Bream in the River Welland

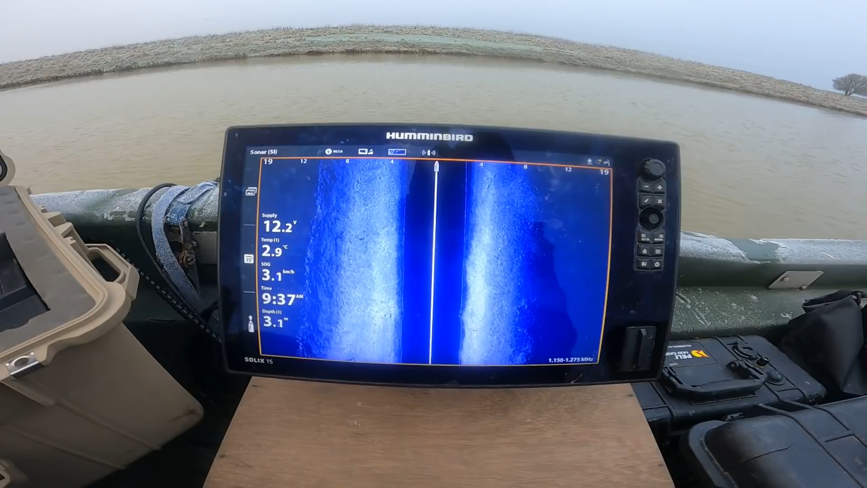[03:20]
On screen: water 2.9°C
bed as we go along and what this allows us to do when there's no weed like you can see there when we see fish they show up as really really bright marks and you can see the shadow on the bed behind them so this allows us to go along quite fast and find large shells of fish when it's cold so when we do find them we'll drift through very slowly
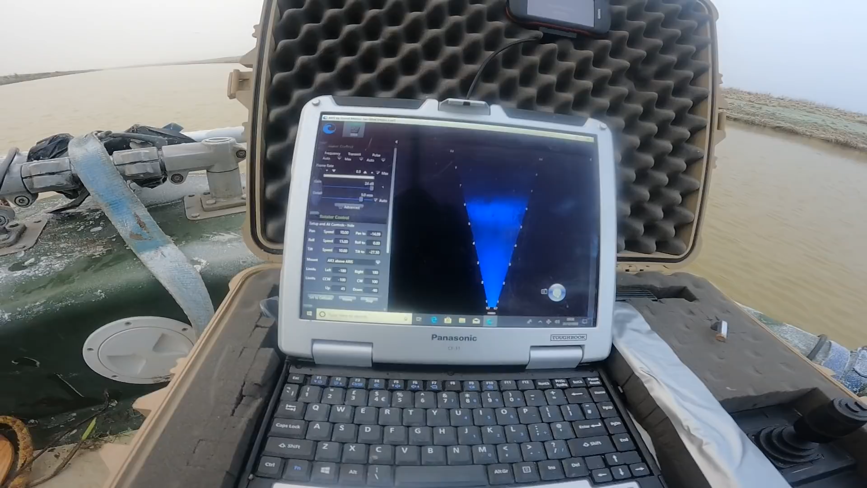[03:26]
this is the multi-beam and this gives us really high definition images so we can this has got a
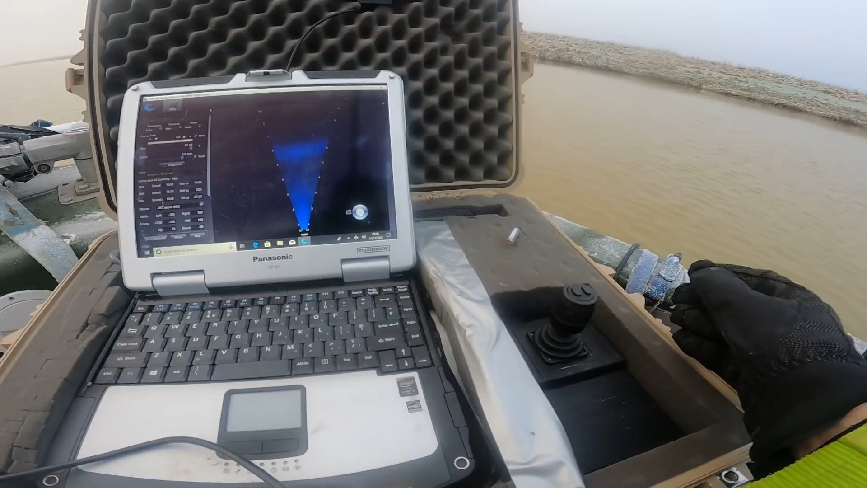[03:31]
little joystick there we can you make it go left and right and we can roll it on its side as well to see fish in 3d that's connected to the gps so all the footage is logged and we know where we are a bit about the boat we use this boat for a good reason really it's quite you can go quite fast in it if you need to cover large distances you can do and it's ever so easy to launch so we can launch it pretty much anywhere where we need to it's quite quiet as well so at the moment you'll see we're using an electric outboard and we're doing that because what we found is
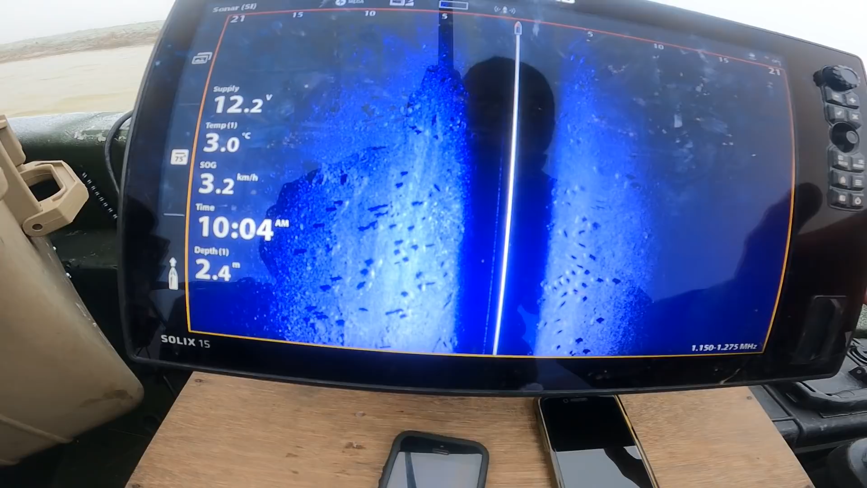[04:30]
On screen: depth 2.4 m, water 3.0°C, speed 3.2 km/h
we've just gone through quite a big shoal you can see them there they've been spaced out about half a mile and quite good numbers like that
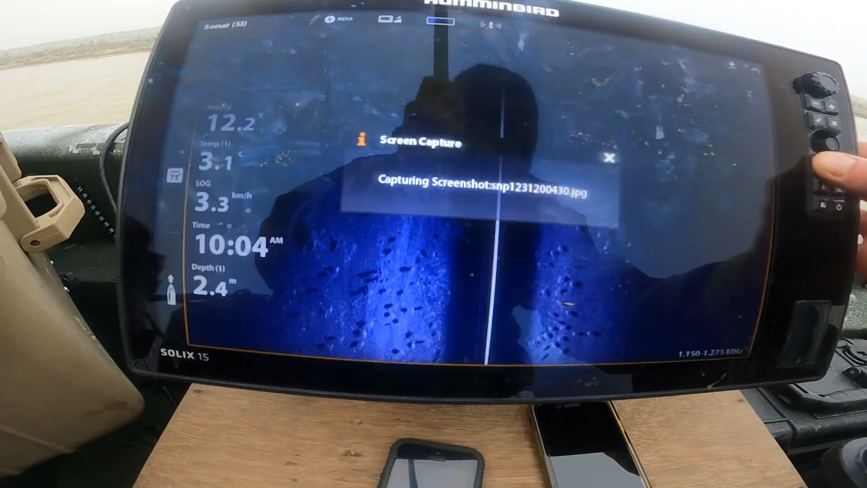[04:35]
On screen: depth 2.4 m, speed 3.3 km/h
really so there's quite a few fish in here so we're going to keep going till they stop and then we'll come back on the multi-beam in a minute you can see them they keep popping up you can
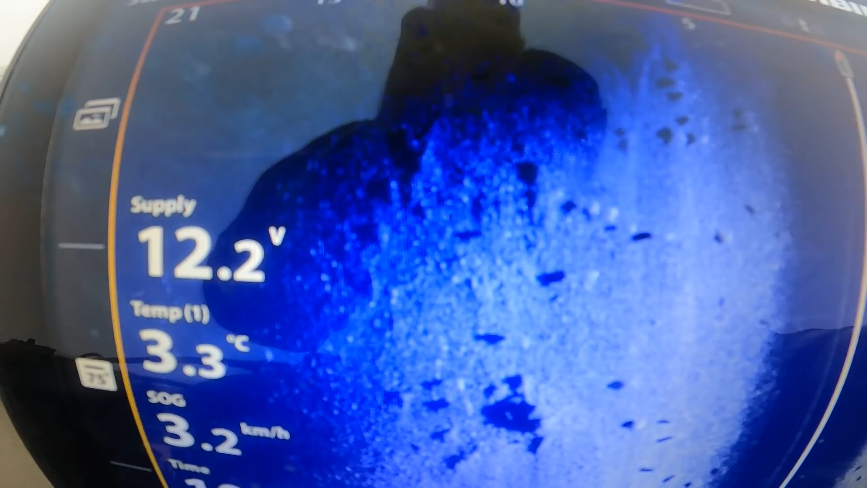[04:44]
On screen: water 3.3°C, speed 3.2 km/h
see the shadows they cast on the bed and we'll try to find a couple on here now just to show you quick but in a minute we'll go past and see what we can find
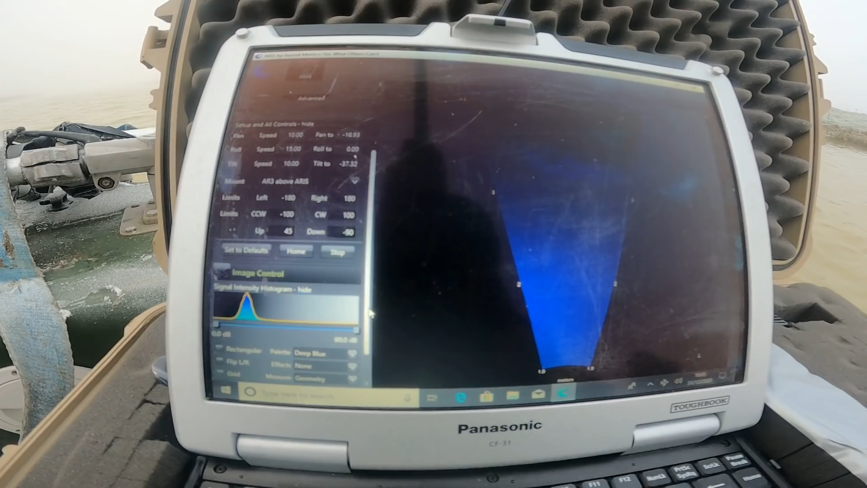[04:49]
okay and right we're in amongst the broom now and
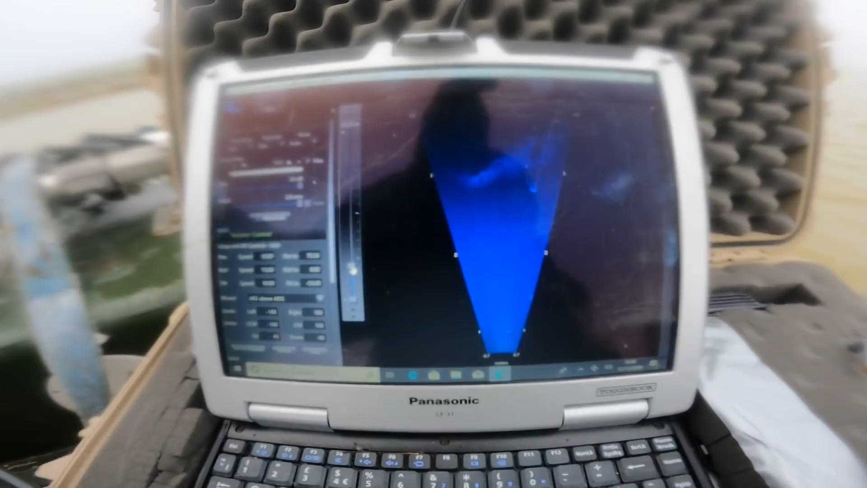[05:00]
you can just see one facing us there a couple of fish there they're
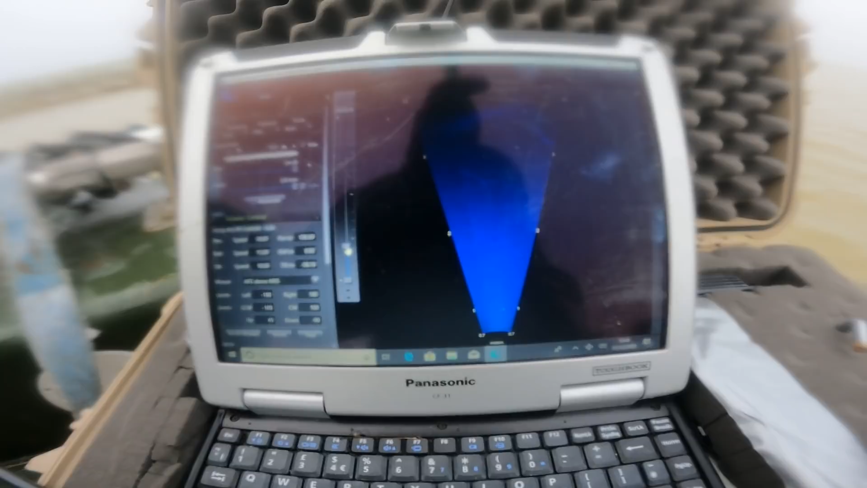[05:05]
having to move around in the flow so they're quite active so what we'll try and do is is drift through the shoal and take some measurements as we go
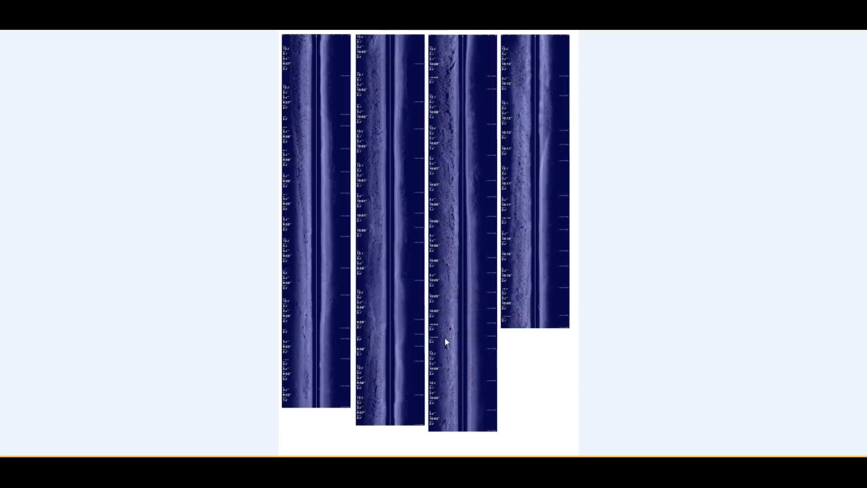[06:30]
survey in that motion and what it does is it shows us bank to bank in a bird's eye view so you've got a bit of bank for example just there and the left that's the right hand bank and left
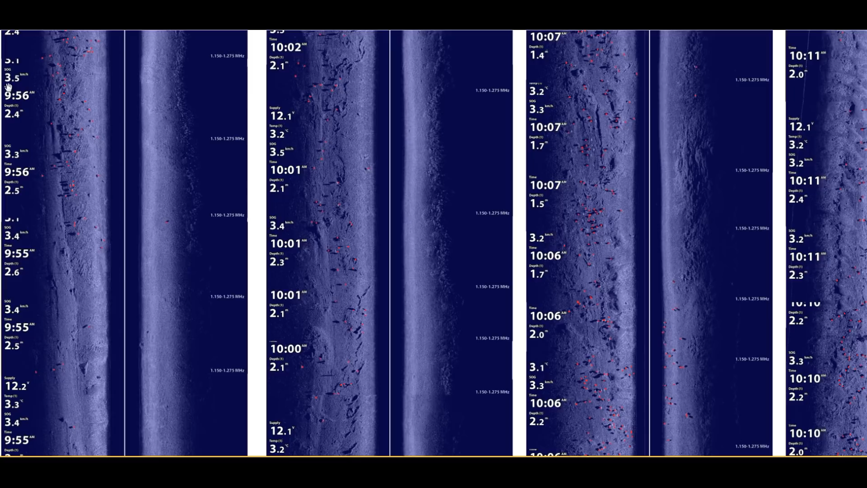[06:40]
hand bank over here and what you can see you can start to see fish in there and the white targets indicate where the kind of sound waves hit them and the shadows on the bed that cast behind them and what we've done is we've gone through we've marked what we think of fish in red and that
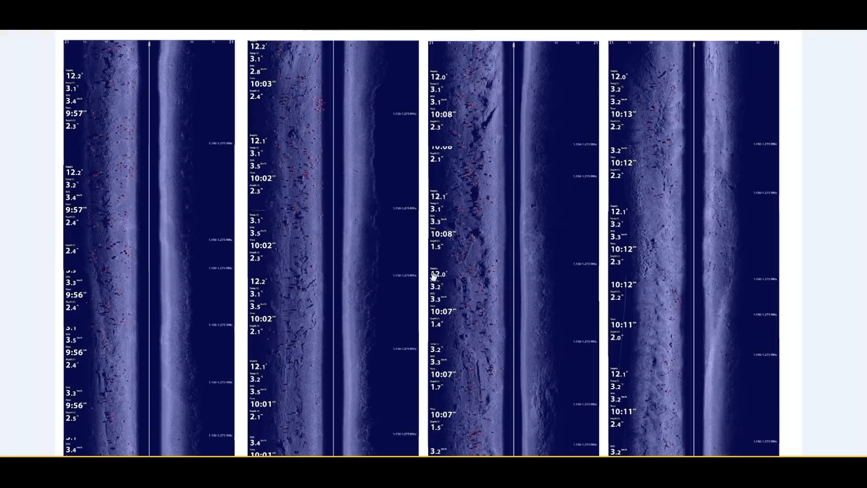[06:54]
allows us to count the size of the adult shoal so you can see there's quite kind of dense areas but they are quite spread out for this time of year i think the added turbidity and the flow we had just after christmas has helped spread them out a bit i'll give you some examples of some of the work we've done on the fen drains where they are really tightly showed up but here we've gone through a counter jump and we counted just under 2 300 fish i
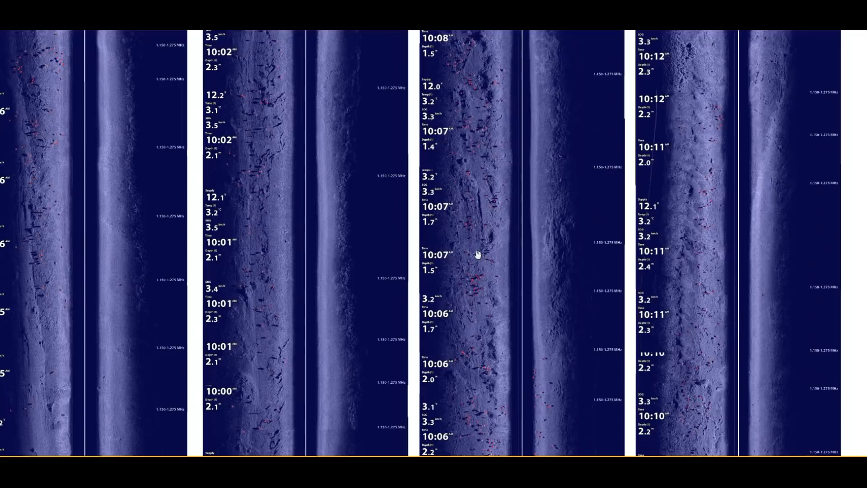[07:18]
think that's quite a minimum estimate you can see the side scan doesn't pick up areas and directly underneath
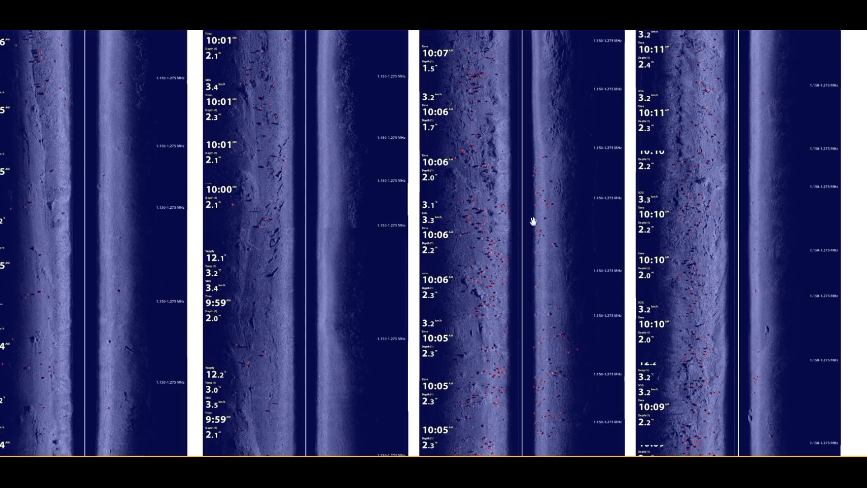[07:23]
the boat and we often miss fish like that so i think you could probably comfortably add on maybe
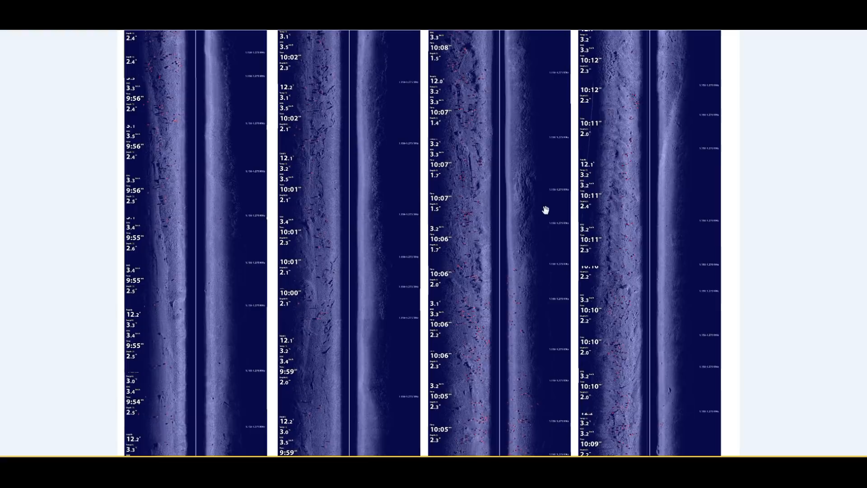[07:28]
a thousand fish to this shoal maybe a few more as well and we'll go back in the future and have
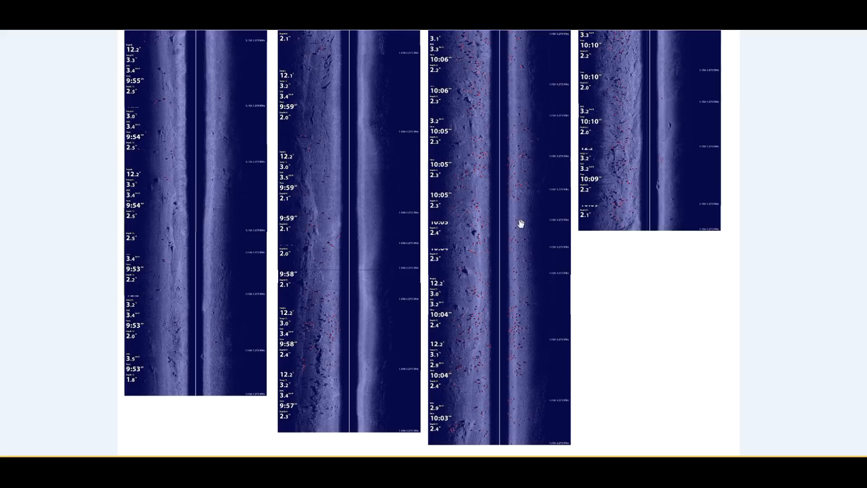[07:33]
a look at this so i think we're looking at over 29 000 fish they were overwinter in the same place each year so what's really good about this technique is now we can go back and we can survey the shoal and we know where they are so it effectively saves a lot of time and resource in terms of finding fish just
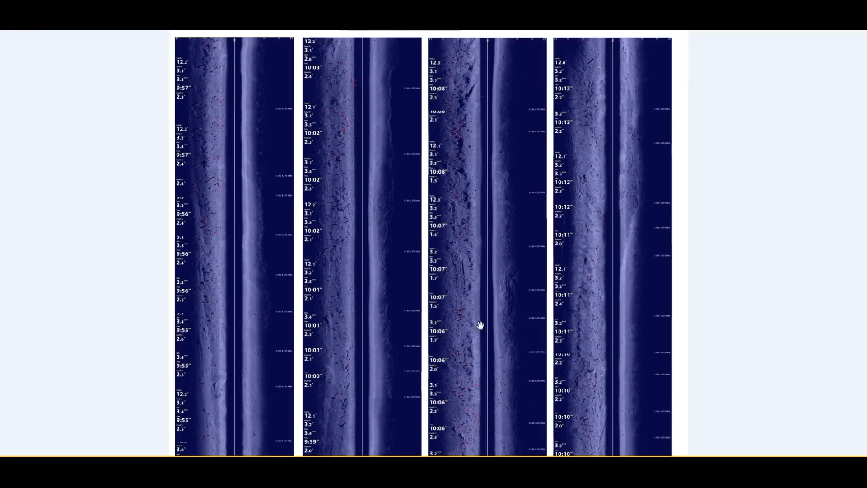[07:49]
using those conditions where the shoal up we can kind of take advantage of that and check on their checking the numbers so now we've got a rough idea of the size of the adult shoal